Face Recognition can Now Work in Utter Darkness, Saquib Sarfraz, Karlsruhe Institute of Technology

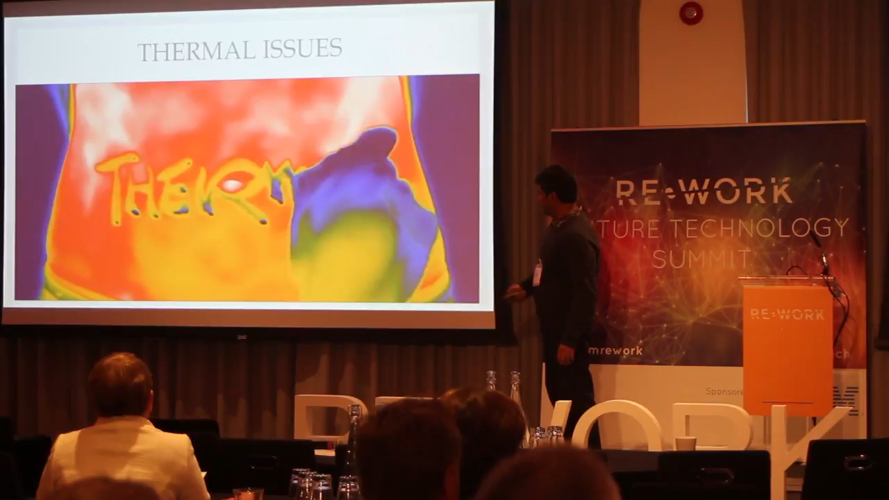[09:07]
Basically this shows you what kind of challenges the thermal images might have,
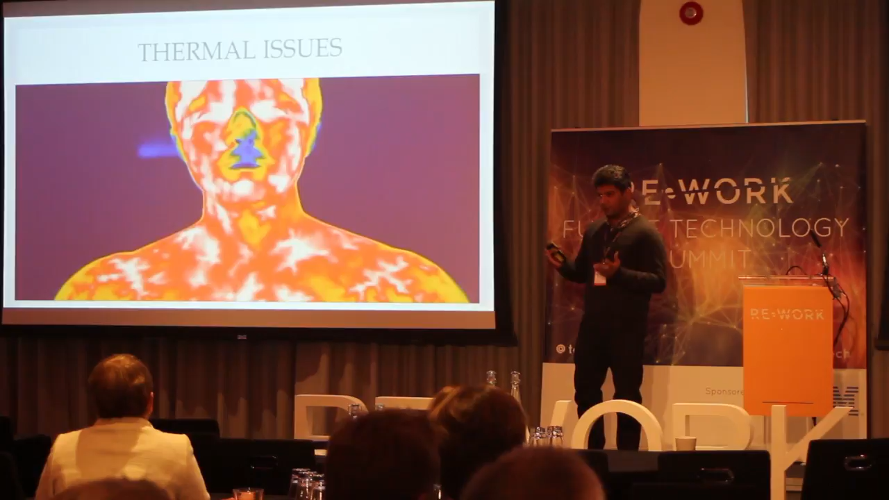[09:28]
So this brings about the challenges in the problem, right?
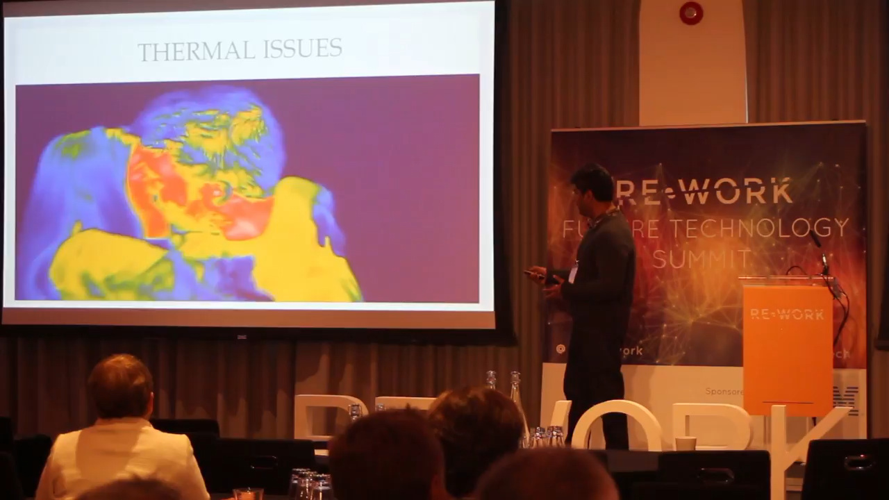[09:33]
If you see here, or if you are in an emotional state, yeah, so even then your thermal,